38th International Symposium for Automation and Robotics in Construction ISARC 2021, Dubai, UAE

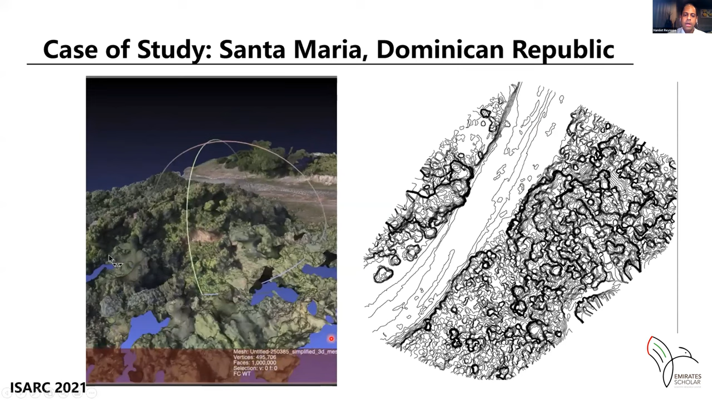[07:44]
uh with the photogrammetry technique and taking images and pictures about the site and with that um it was made uh three specifically uh objectives one it was to identify the area where was specifically the problem two what was the magnitude of the type of landslide what was really happening and three what
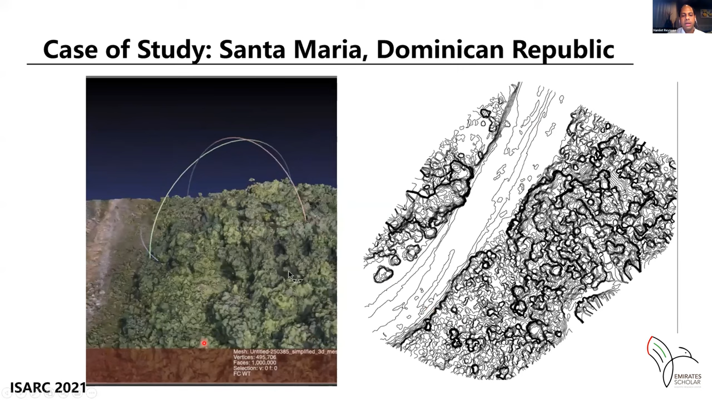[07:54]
um might be the possibility of vulnerability for for the site so after it was made the description part about the site the photos videos then the 3d model was made to make measurements
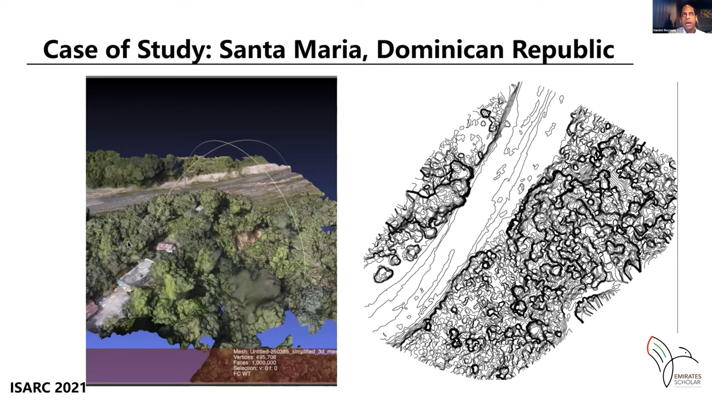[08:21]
about how big was the landslide and where was uh in the place then with that it was made on turn lines which is allow the professionals to more engage with the data and make their final